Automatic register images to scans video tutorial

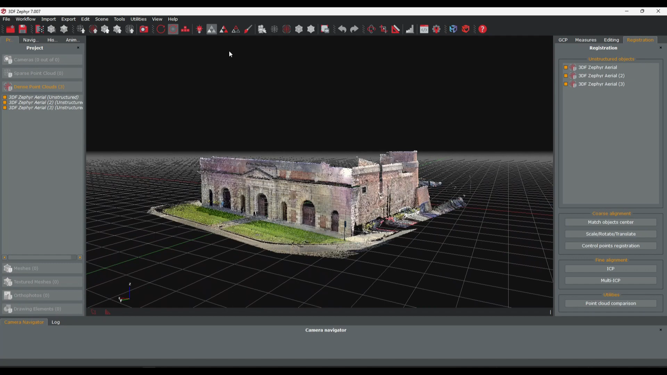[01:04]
Click the Workflow menu, Advanced, and then select the Automatic Registration tool.
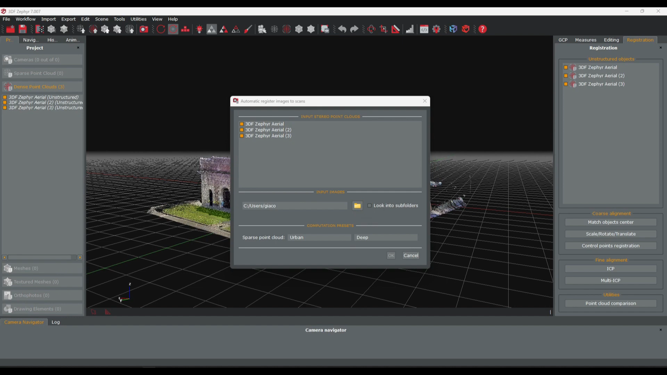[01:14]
Choose the file path of your photogrammetry data set.
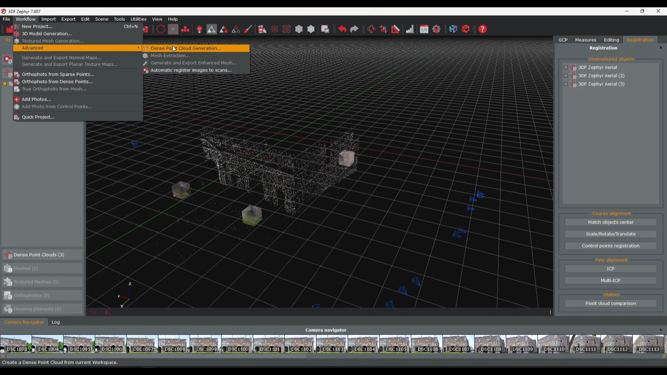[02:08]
You can now proceed to the dense point cloud and mesh surface reconstructions.
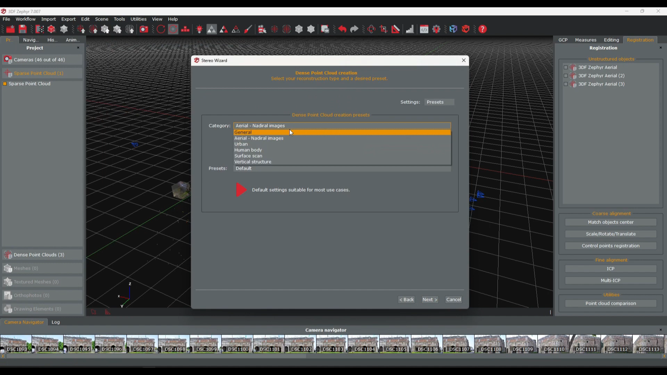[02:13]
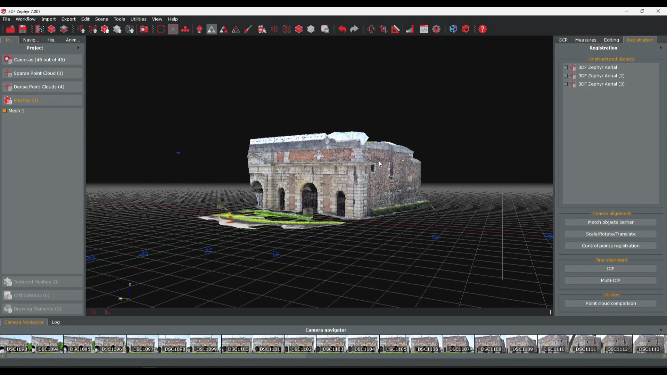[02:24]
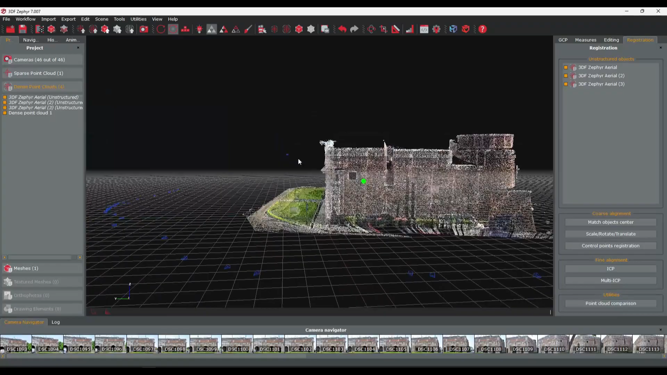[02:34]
You can assess the accuracy of the registration process by using the point cloud comparison tool.